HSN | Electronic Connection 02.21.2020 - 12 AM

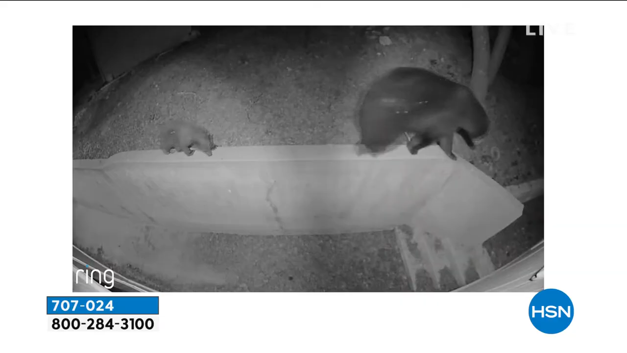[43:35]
You want them outdoors? Let's put them outdoors. It has real night vision.
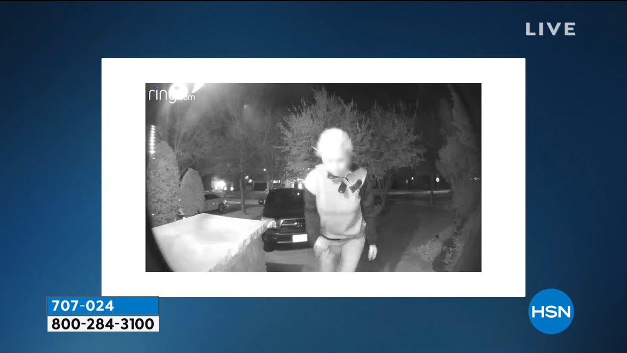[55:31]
Immediately, our fellow neighbors started to comment, this is the same lady that just hit our house a couple hours ago, and then it kind of took off from there.